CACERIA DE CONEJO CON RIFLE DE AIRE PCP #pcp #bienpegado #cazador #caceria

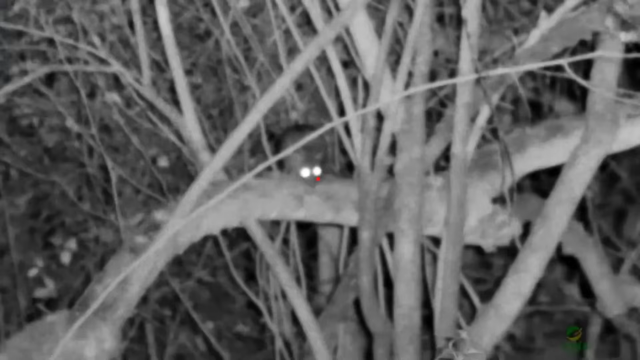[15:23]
No me falle wey Un poquito abajo
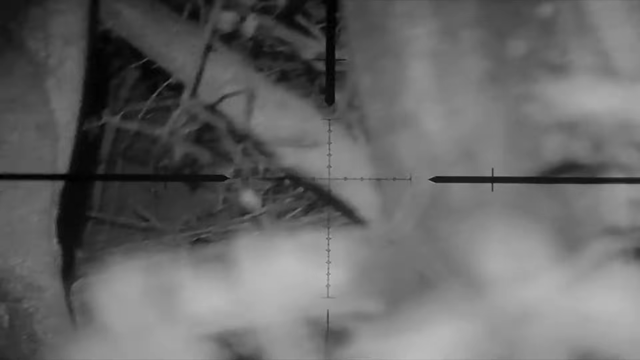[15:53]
Entra Ahí va, ahí, ahí, ahí Venga tu madre El pez de estas semanas Ahí esta, esa si Y le tiré aquí en los palos wey, porque ahí se movía menos
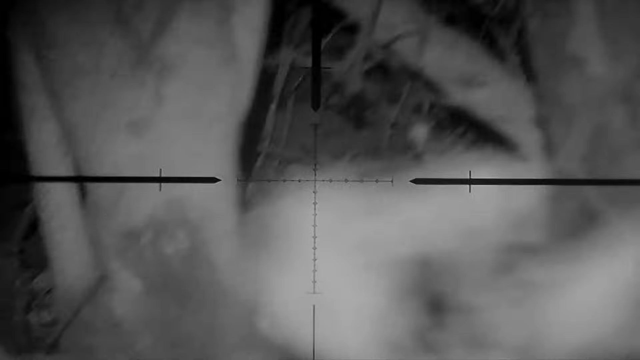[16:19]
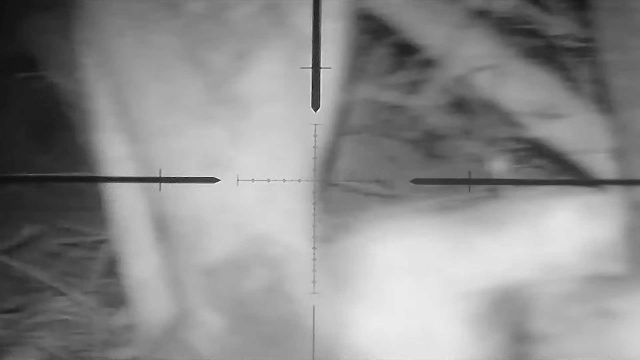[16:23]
Ahí esta era pataleando Ahí viene otra
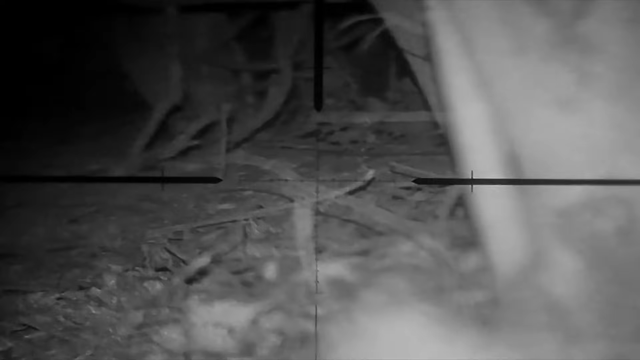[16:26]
Ahí viene otra, ahí viene otra Ahí esta
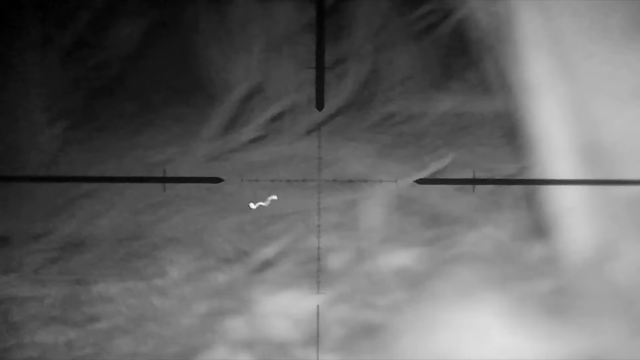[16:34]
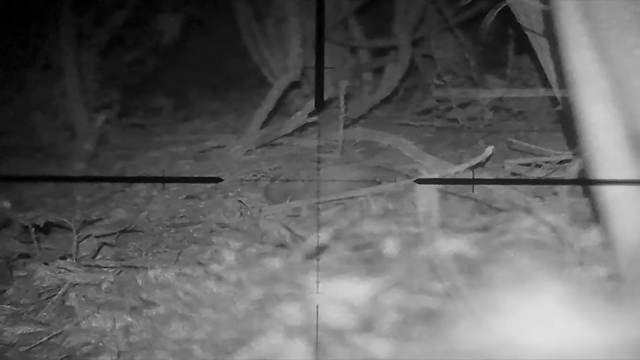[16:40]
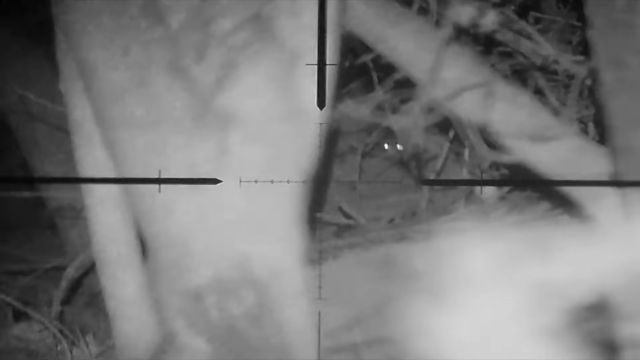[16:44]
Ahí viene otra Ahí va, ahí viene
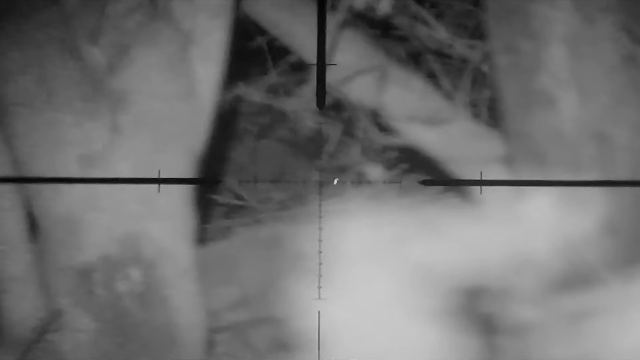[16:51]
Ahí esta bien pegada Ahí está